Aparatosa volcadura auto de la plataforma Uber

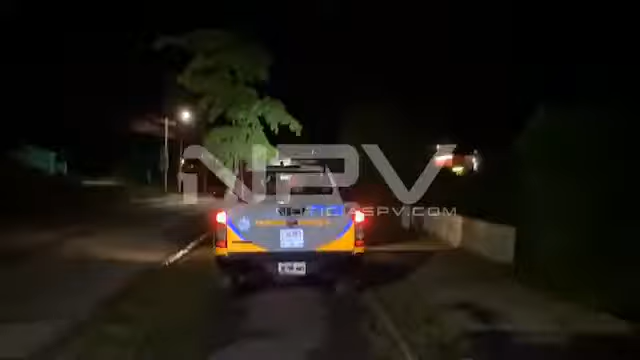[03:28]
y bueno en el sitio se encuentran oficiales de la patrulla PT-256 tomando conocimiento de